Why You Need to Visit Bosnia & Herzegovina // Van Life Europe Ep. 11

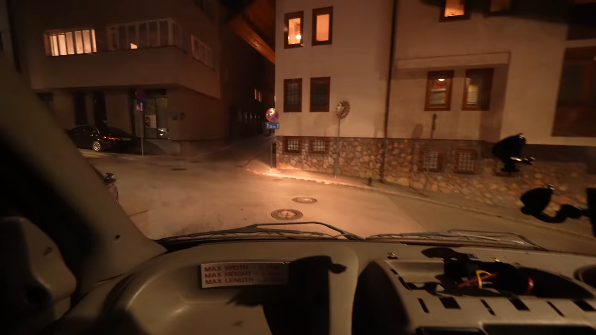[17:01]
We are following one of Kiki's friends who is taking us to the parking lot in the house.